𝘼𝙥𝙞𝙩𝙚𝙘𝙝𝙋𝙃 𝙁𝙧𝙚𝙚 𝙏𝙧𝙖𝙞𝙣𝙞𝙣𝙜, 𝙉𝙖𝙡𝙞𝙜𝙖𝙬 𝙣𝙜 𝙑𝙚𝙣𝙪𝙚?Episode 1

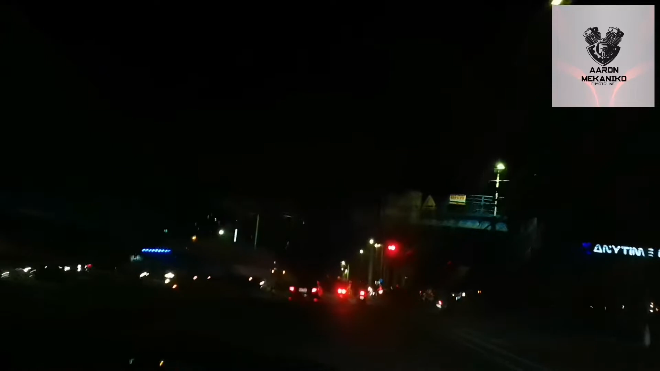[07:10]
Over tayo. Ibili tayo ng coffee.
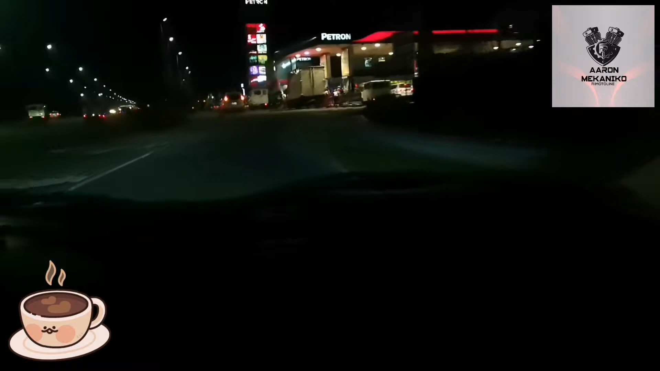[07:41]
Siyempre, aga pa tayong ulipad eh. So, hanap tayo ng kapihan. Kung meron mga kapihan dito.
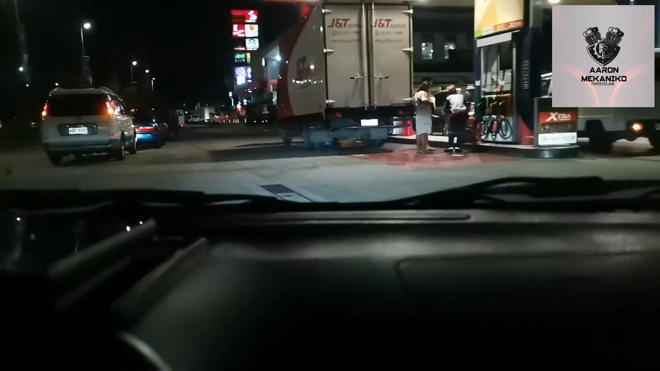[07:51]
Ay, may Starbucks. Starbucks? Wow.
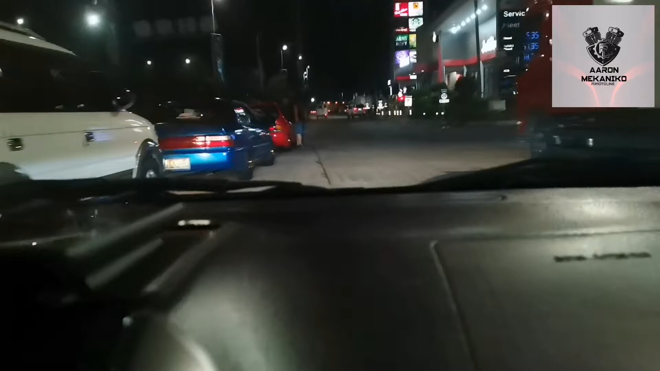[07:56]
Sisil ng kape.
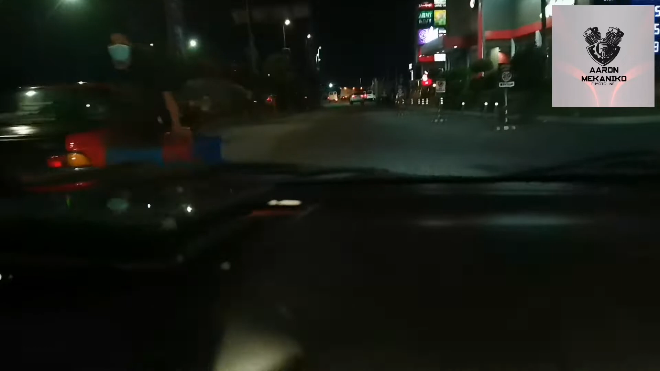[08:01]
Diretso lang ng 30 minuto patungo sa North Luzon Expressway, NLEX North San Fernando Exit. Ikaw madali ha? Sa makapunan. Hanap ka kami kape. Ayun, may KFC, may kape siya sa KFC. Jollibee. Hanap mo kape sa Jollibee. Exit ka na ta. Exit. Dito kami sa Mikawayan.